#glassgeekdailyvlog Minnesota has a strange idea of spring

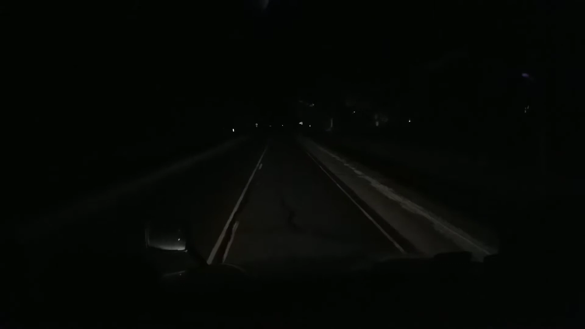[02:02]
would you look at the sides of the roads it just finished snowing I'm up here by the Canadian border look at that there's snow on the side of the road and when you make these turns there's even snow in the road gotta love spring this is just mind-blowing snow-covered road and ice at 29 degrees